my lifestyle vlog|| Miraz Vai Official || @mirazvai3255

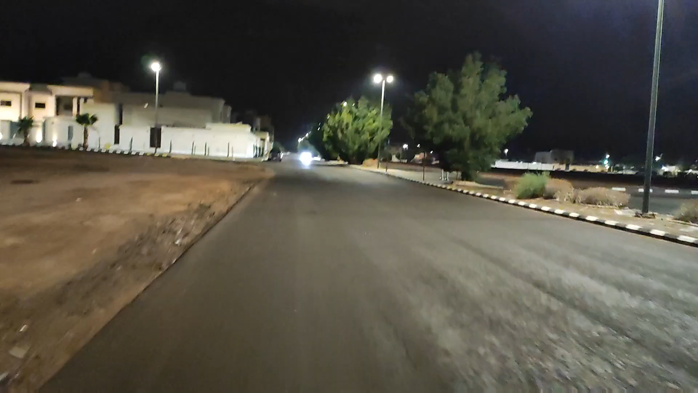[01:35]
এইতেছে এখানকার অবস্থা, দেখতেছেন রাস্তাঘাট পুরো ভিজা আছে।
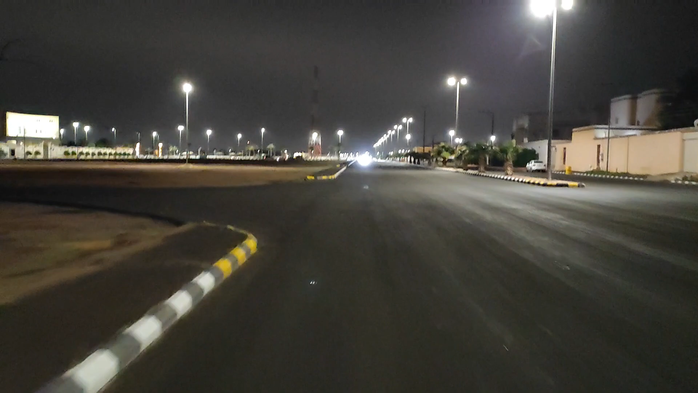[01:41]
আজকে বাইরে প্রচুর ঠান্ডাও পড়তেছে, এদিকে বৃষ্টিও পড়তেছে, রাস্তাঘাট পুরো ভিজে আছে। আর স্কুটার চালাইতেছি তো এই জন্য আরও বেশি ঠান্ডা লাগতেছে।
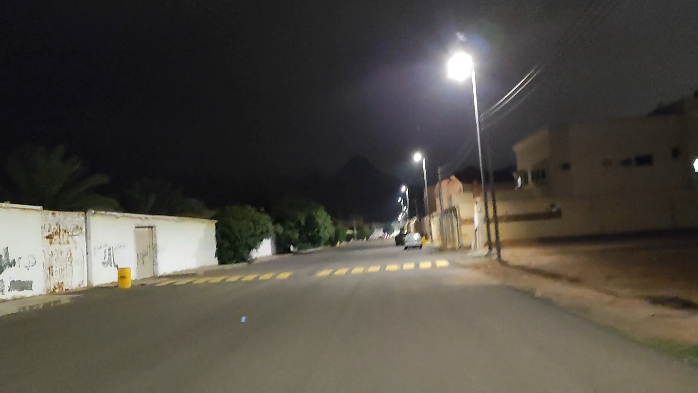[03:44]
স্তব্ধ, কোনো মানুষজন নাই, কোনো যায় ঝামেলা নাই, একটু ঠান্ডা আর আবহাওয়া নিয়ে একটু ঝাই ঝামেলা থাকতে হয়, এই সে সমস্যা।